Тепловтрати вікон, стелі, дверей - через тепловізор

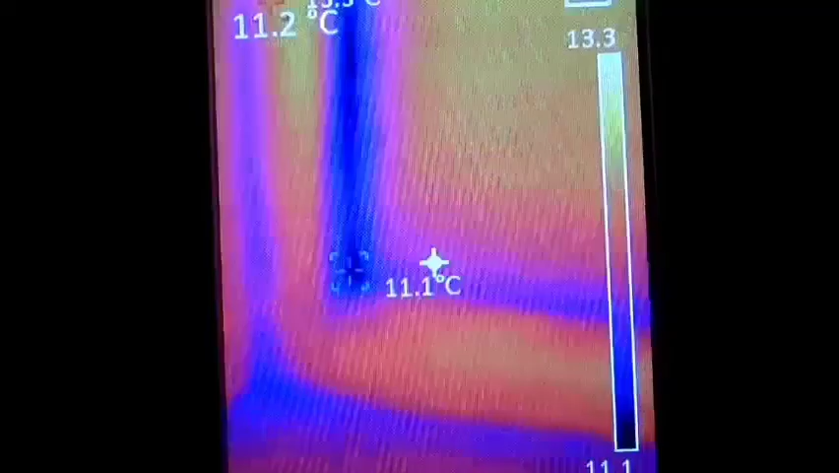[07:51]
On screen: spot 11.1°C
Ось тут воно скільки. Ого. 7 навіть. Нічого собі. Ось окалібровка. Ні. Все ж такі трохи більше. Десь близько 10. 10 десь. 8.
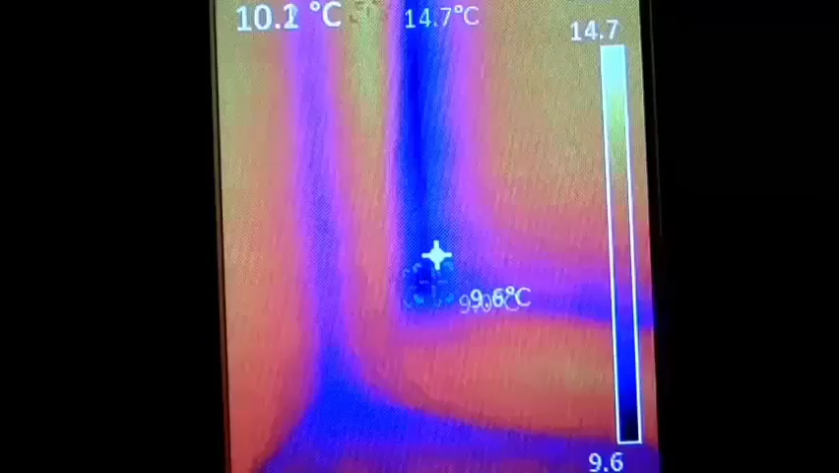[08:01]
On screen: max 14.7°C
Ну сама нижча показує все ж таки 8. Бачите. А там по шкалі якщо. По шкалі ловить.
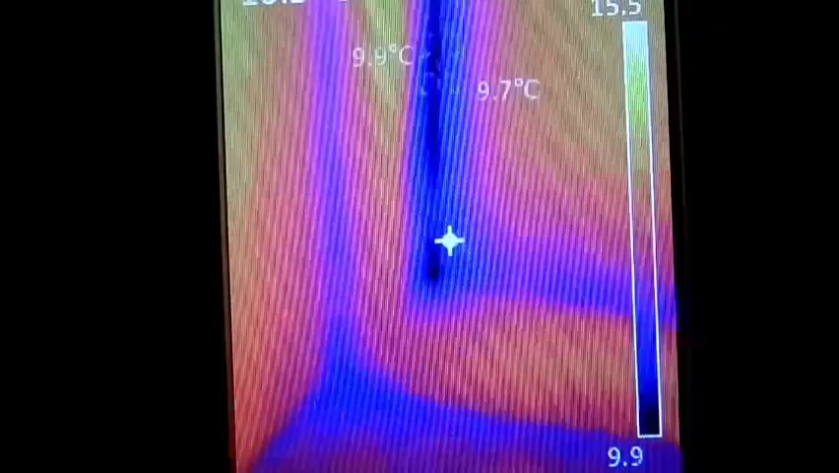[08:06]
Десь 8-9 градусів. От вам і двері. Тобто щілена таке є.
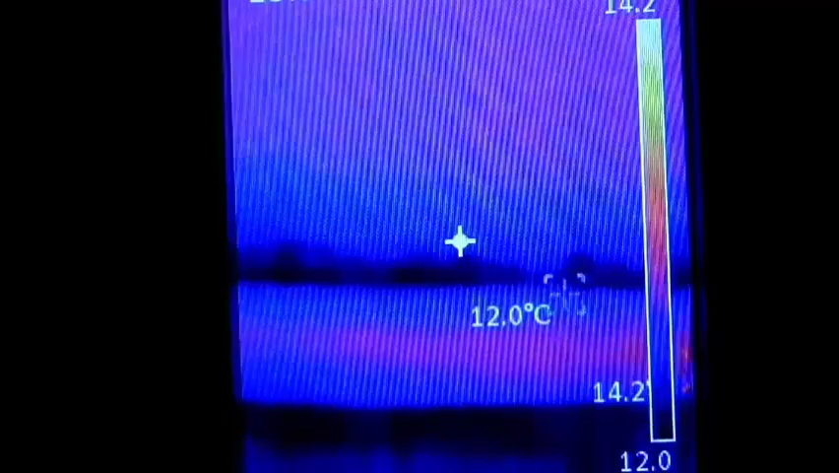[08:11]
І треба її якось уплотняти. Так. Ладно. Йдемо на двір дивитись.
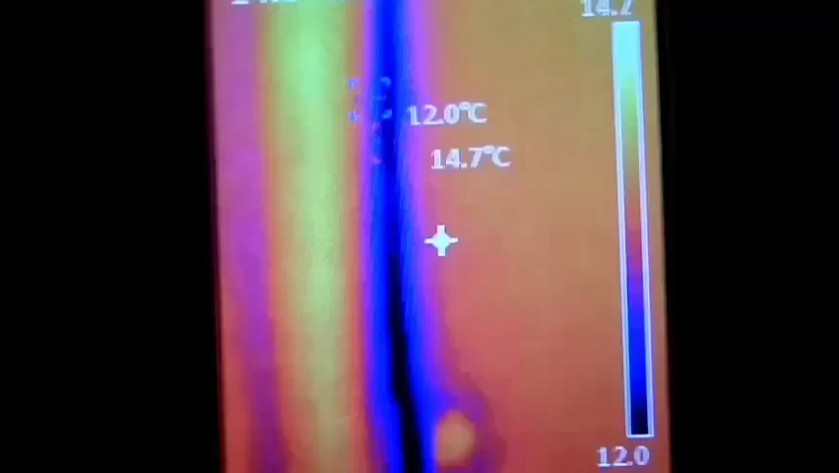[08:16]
Начебто по хаті вже все зрозуміло. Що тут у нас. Так. Це я зараз у веранді. У веранді тут в мене. Веранда холодна. Зрозуміло. Що на стіну. Бачите. Ого. Щось вона дуже холодна. Ця веранда. Нуль. Та не може бути.
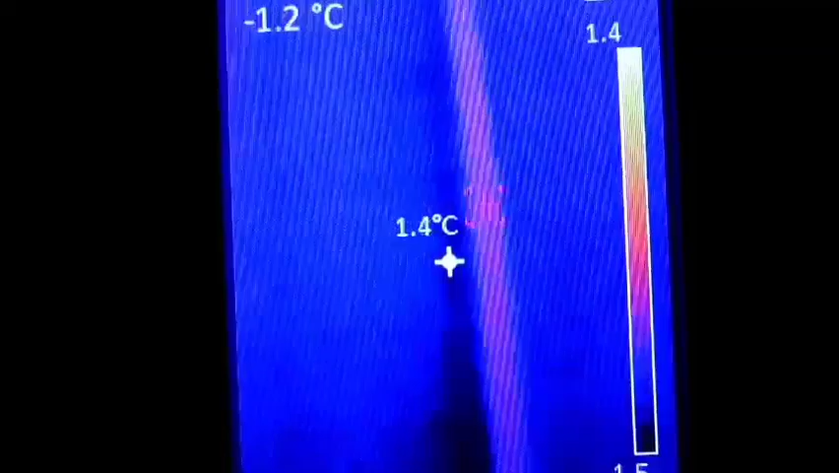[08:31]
On screen: spot 1.4°C
Один градус тут. А ну калібровка. Щас побачимо після калібровки. Ні. Щось навіть і не підскочило. Та не може бути. Щоб тут один градус був. Щось він цей тепловізор не те показує. Хіба. Хоча може. А може і може. На дворі зараз мороз. Ладно. Йдемо на двір. Так. Тут у нас світло. Не засліплювало камеру.
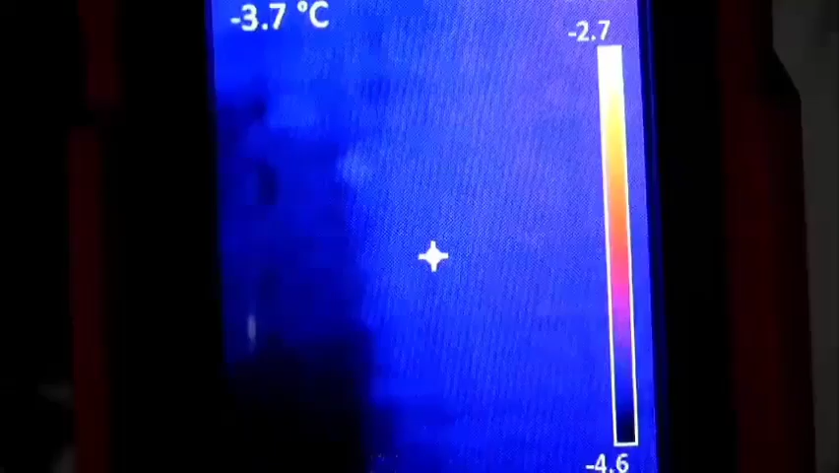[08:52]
On screen: spot -3.7°C
Так. Підемо подивимося спочатку. Що там вікна показують знаружи. Так. У мене тут є ще й фонарик. На тепловізорі. Так що я приблизно все бачу. Бо зараз уже темно. Оот. Так. Ну а ще стіна. Так. Стіна. Щоб ви її показати. Так подалі відійти. Ой. Сніг.
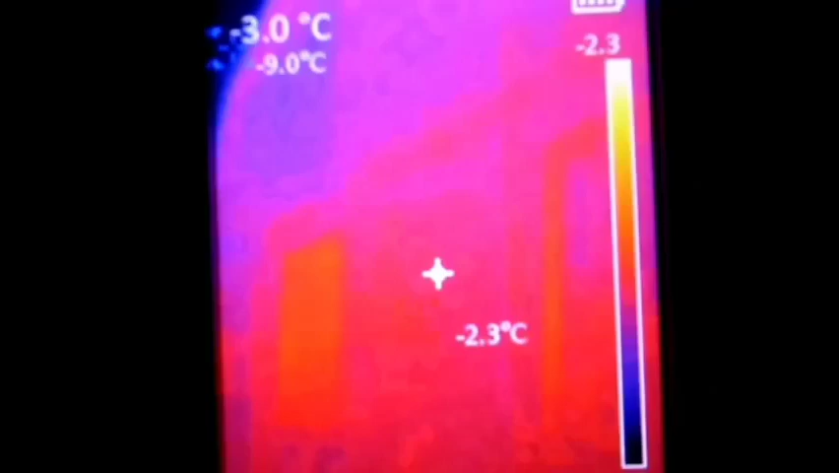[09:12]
О. Стіна. Що ми бачимо. Щось у мене вся хата червона. Чого вона вся червона. Хе-хе-хе. Так. Що ми бачимо. Температура мінус. Мінус чотири.
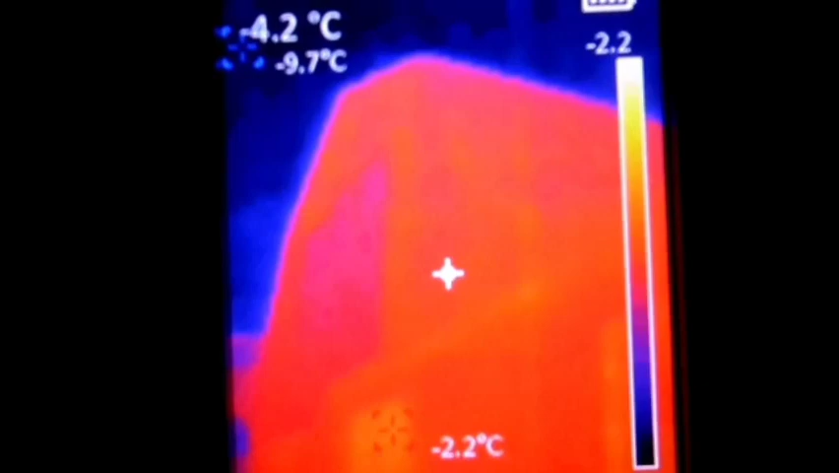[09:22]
На хаті. Все. Якщо на небо навести. Тоже мінус чотири. Але чого воно. Хата вся червона. Незрозуміло навіть. Ага. Калібровка. Щас воно може перекалібрується.
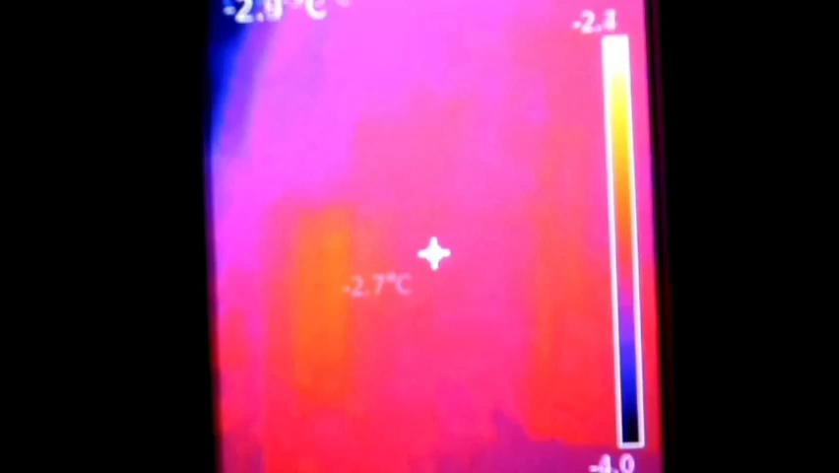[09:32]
Не. Все одно воно все червоне показує. Воно сусідська хата. Воно сусідська той. Ого. Які тепловтрати. Подивіться. Сусіда через вікно.
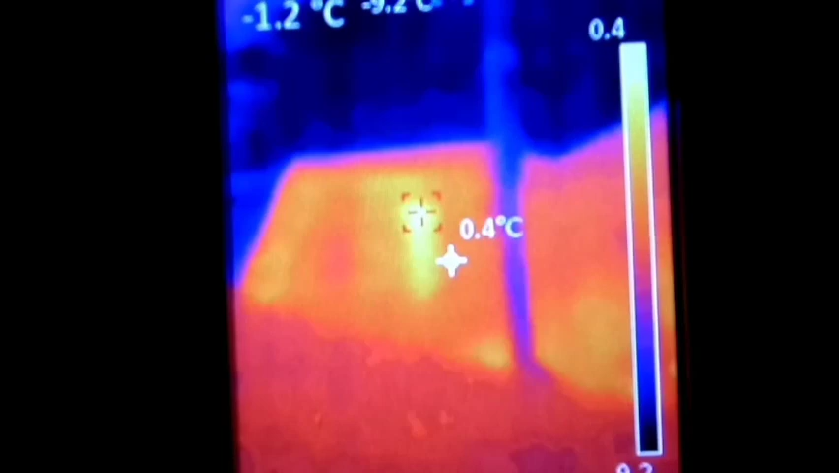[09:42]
Прямо вікно аж біле. Ага. В мене. Так. Ладно.
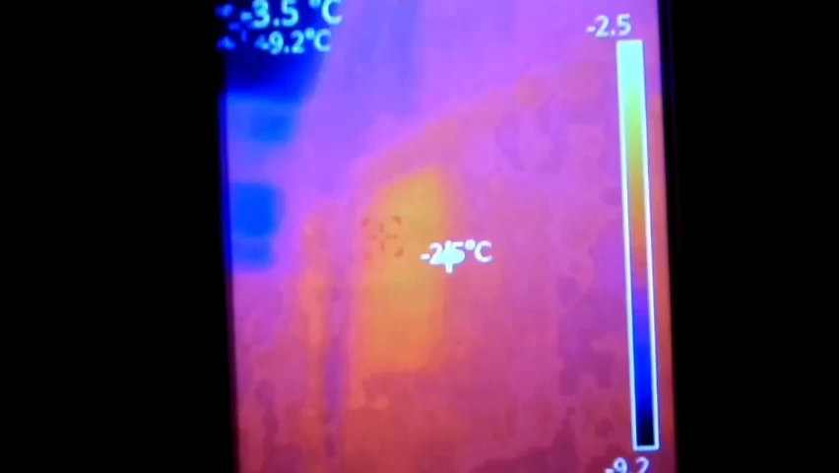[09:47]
Щас підійде ближче до вікна. Може це я далеко просто стою. Так. Так.
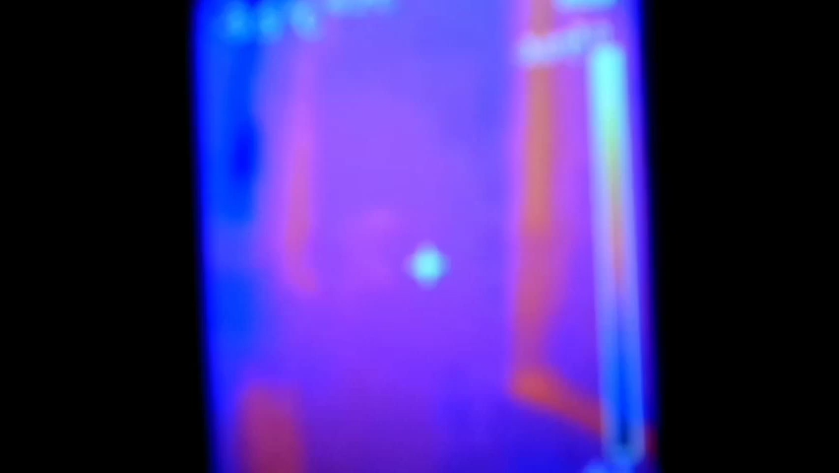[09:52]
Підходимо до вікна знаружи. А то що я полікарбонатом закривав.
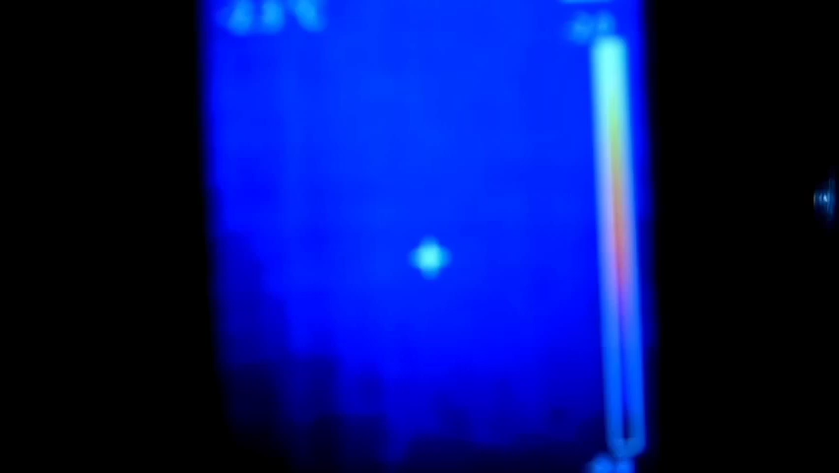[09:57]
І що ми тут бачимо. Ну що ми бачимо. Що ми бачимо. Ну. На полікарбонаті мінус. Хе-хе-хе. Навіть мінус. Бачите. Що це значить. Що ніяких тепловтрати нема. Ну. Трошки-трошки. Бачите. Якась. Єсь така. По кайомочці. Там де кончається ця рамка полікарбоната. І. Там трошки-трошки щось розовеньке є. Особливо ось ось там бачимо. Трошки є таке підвищення температури. А. Тобто.
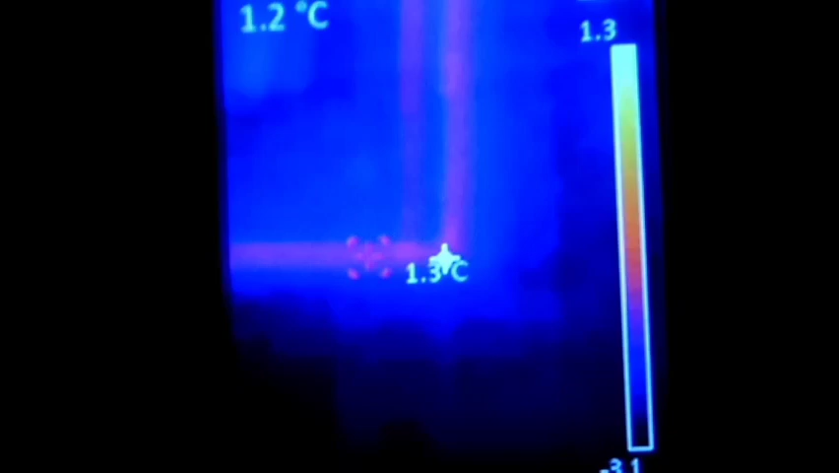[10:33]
По кайомочці якраз де калібровка. Є трохи тепловтрати. Бачимо. Ну. По цьому. А через полікарбонат. Він бачите холодний. Ось. Я свічу на полікарбонат. 0 градусів. 0,6. 0,5. Ну. Це добре. Я вважаю що це добре. Так. Далі йдем. Ага. Ось тут бачите де в мене фундамент. Де в мене фундамент. Трохи тут щось. Таке наче. Десь стіна до фундаменту. Тут у мене наче щось трохи розовеньке проскакує.
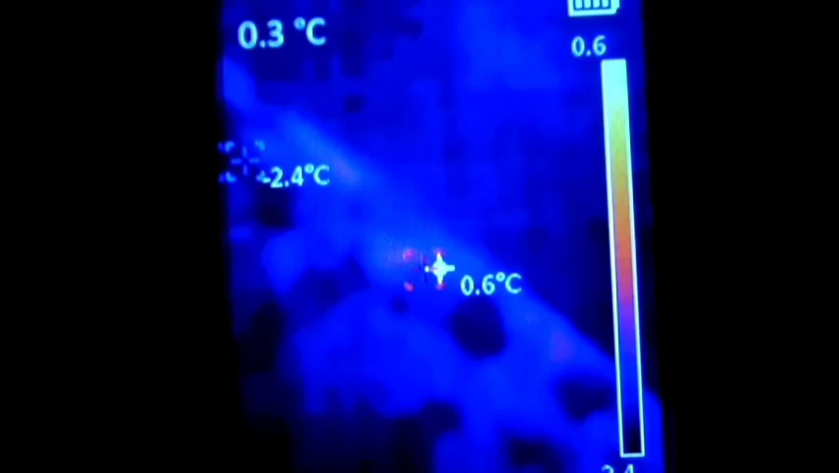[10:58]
On screen: max 0.6°C
Бачите. Близько нуля. Ну я таке і не дивуюся. Бо у мене тут завжди сніг перший розстає.